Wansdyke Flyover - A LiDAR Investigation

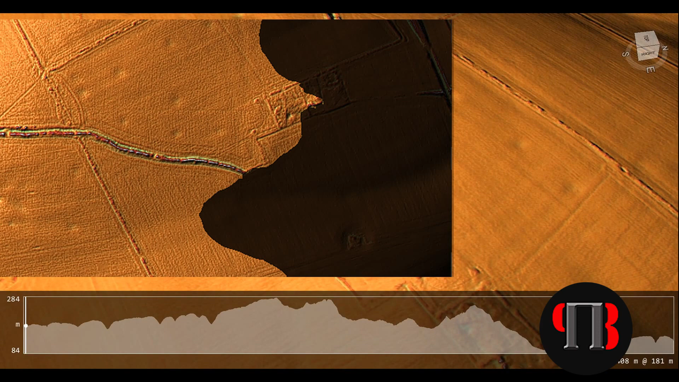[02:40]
So let's use the remarkable new technology of LiDAR to fly over One's Dyke and discover how the raised water levels can answer these mysteries about dykes.
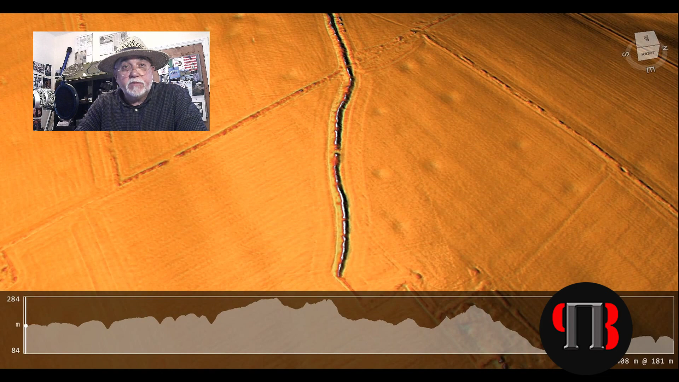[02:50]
Our first stop, just a few metres into the flyover, shows maybe the reason these dykes were first constructed,
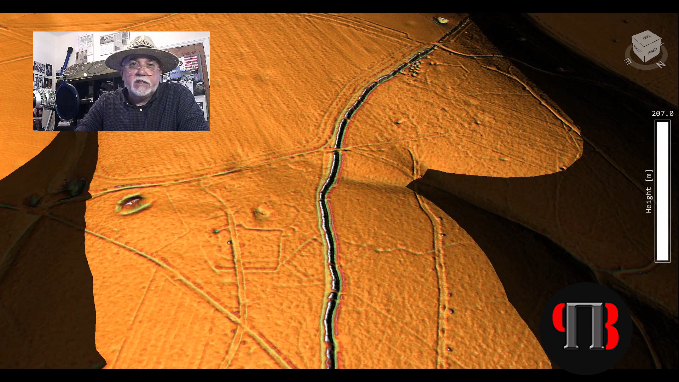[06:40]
This position on the landscape gives us a much more accurate date of construction for those features than any archaeological carbon dating of artefacts found within or around any long burrow. As all it gives us is the last date used and not the original date of construction. It looks like two dykes were cut to this feature, a burial chamber,
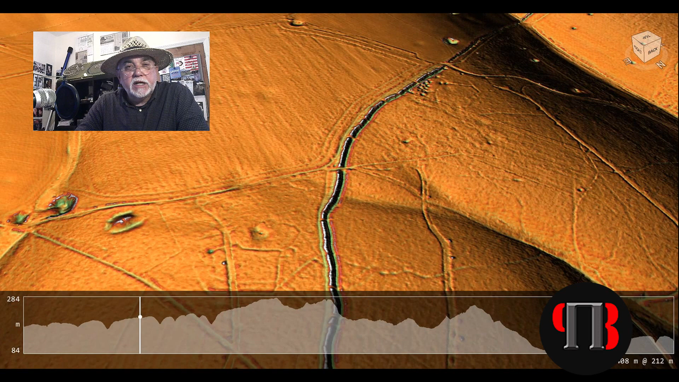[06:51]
at a later date, and connected to the ones dyke. As we now go over the dyke, notice the strange wobbling of the alignment.
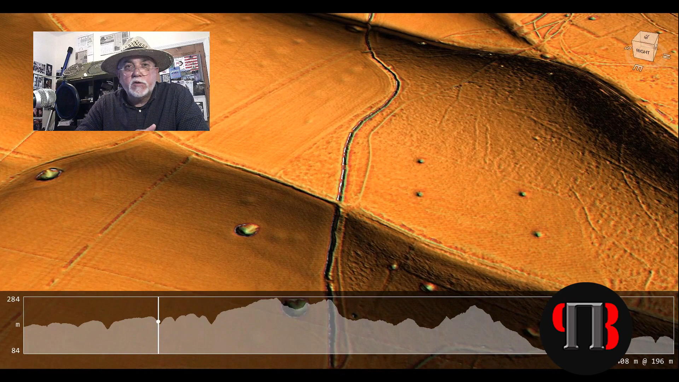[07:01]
At no point did the builders of the earthwork try to do it in a straight line,
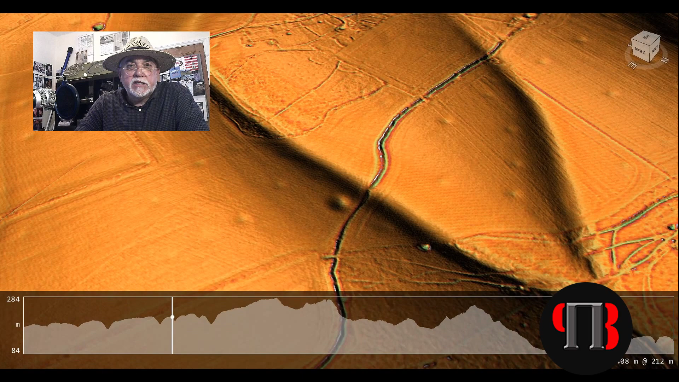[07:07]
which is the most effective way of going from point to point. And LiDAR shows no real reason for this erratic path, which again disqualifies the defence or Balder hypotheses. But it does reinforce my theory,
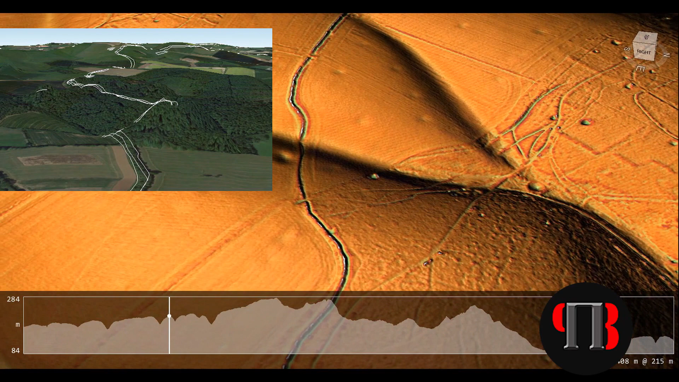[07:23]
as they needed to find natural springs within the environment to top up water levels,
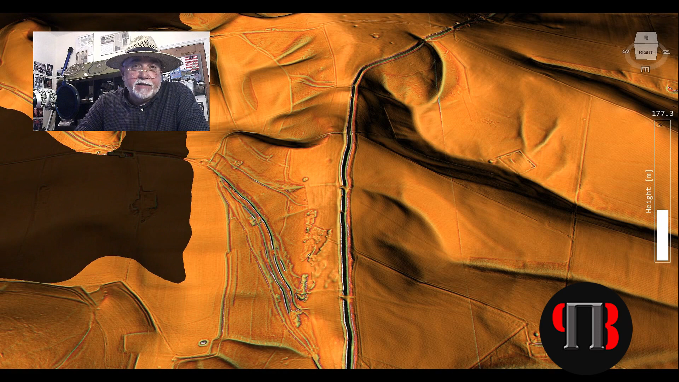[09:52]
going through the dyke from a raised river shoreline to another on the other side, beating another raised river shoreline, and also more barrows built by the side of the Wandsdyke, thus indicating the true nature and date of this construction.
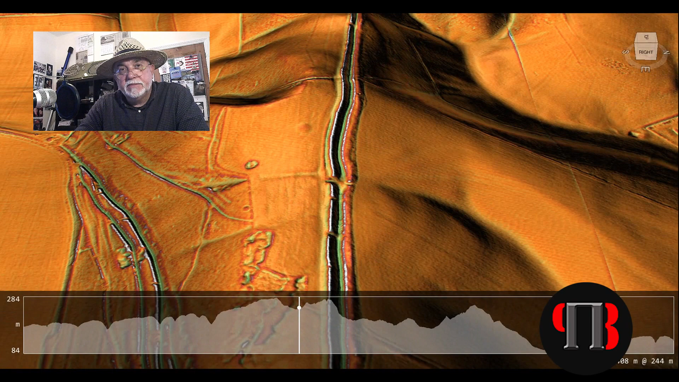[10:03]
As we continue to fly over Wandsdyke, notice how close the dry river valley interacts with the dyke,
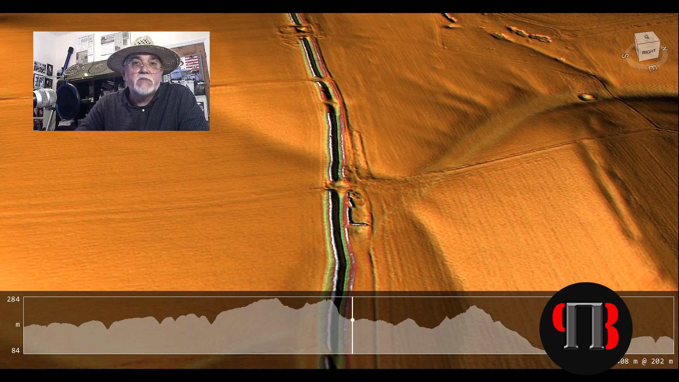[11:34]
When the dyke goes through this massive river valley that would have been the River Kennet during the Mesolithic,
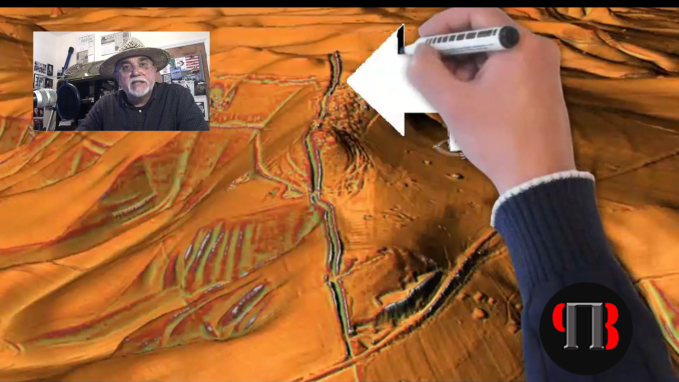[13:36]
The one's dyke strangely connects to a Roman road. If the dyke was Saxon as the theory suggests the Roman road would have been dug up for the later dyke.
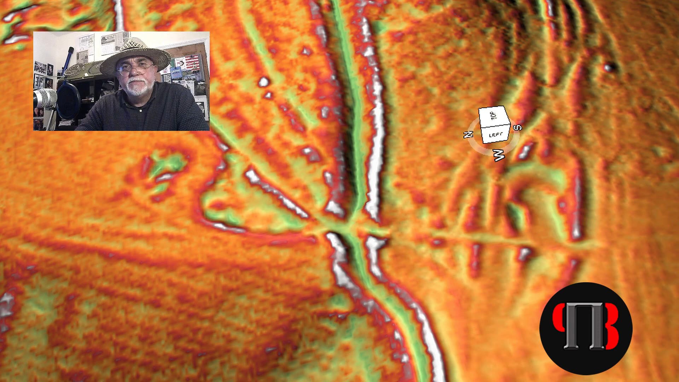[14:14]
the bottom and the two banks on either side. The cut of one's dyke at this point does not continue but bends to the left north. If this was not conclusive evidence enough then the first archaeologist